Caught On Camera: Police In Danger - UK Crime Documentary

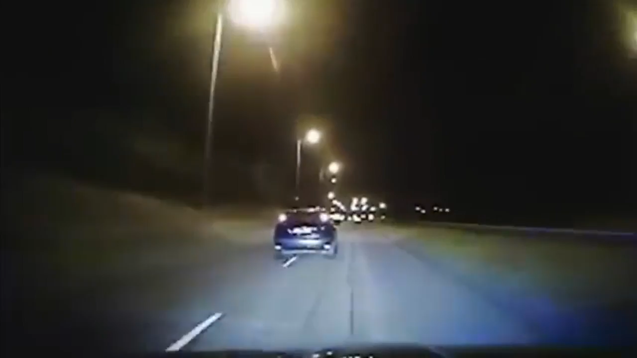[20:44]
high-speed car chases aren't just a staple of hollywood movies they're also one of the dangers frontline officers face as part of their job in birmingham the suspect in this car is
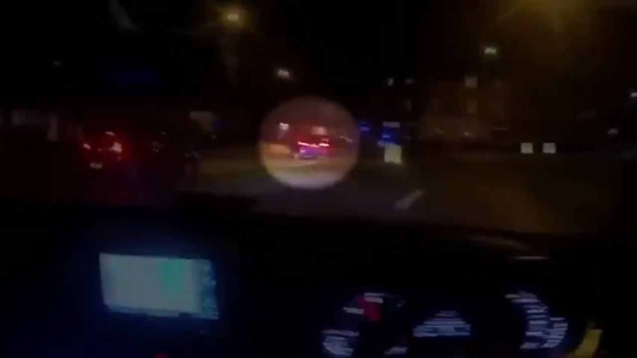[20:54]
on the run after firing a gun into a crowded pub their vehicle making off bailing to stop driving at speeds of 80 miles an hour through a 30 mile per hour zone we're currently 80 miles an hour california way he eventually crashes into a no entry sign
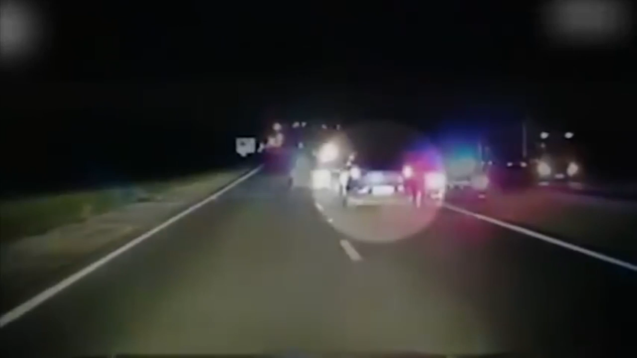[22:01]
stolen vehicle sergeant schultz was driving the car in front ended up engaging in a full pursuit with a vehicle twice
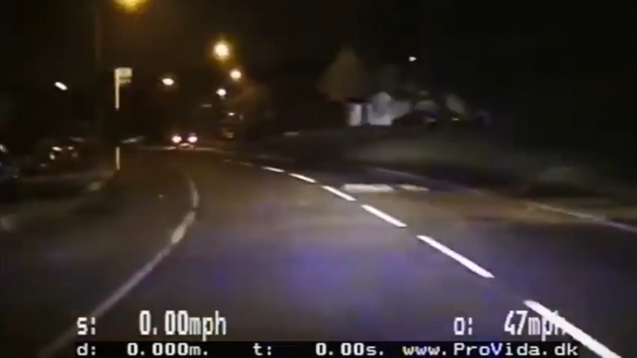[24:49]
continuing a pursuit thanks way it is low risk at the moment there is no other vehicles on the road police pursuits really are very very strictly controlled they have to constantly assess the situation during the pursuit it's took the opposite side of the carriageway i'm gonna have to abandon this control room or the driver can call off a pursuit at